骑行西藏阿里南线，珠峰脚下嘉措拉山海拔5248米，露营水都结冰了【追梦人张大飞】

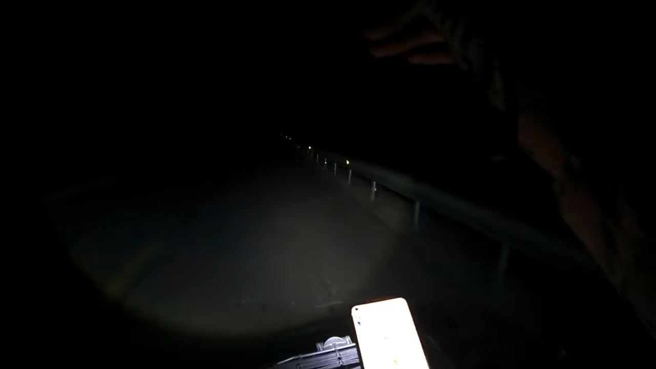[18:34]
但过去看一下应该是一个小房子